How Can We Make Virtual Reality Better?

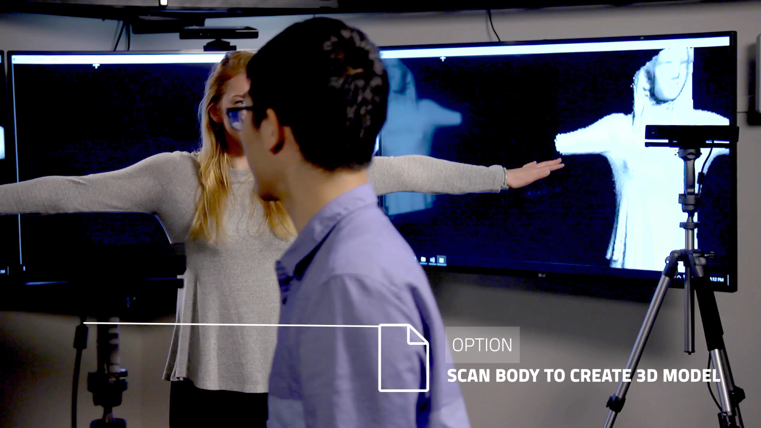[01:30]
Because this is difficult to do in real time, one option is to scan your body prior to the VR experience and generate a 3D model that can be used in the virtual world.